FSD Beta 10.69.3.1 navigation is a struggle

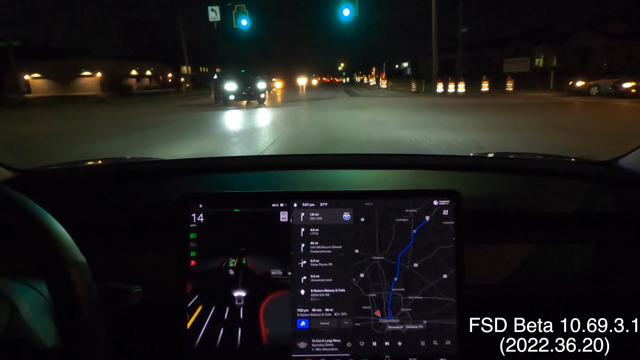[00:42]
I have to disengage when he starts to cut in front of me. So this was not a good example of FSD following proper routing.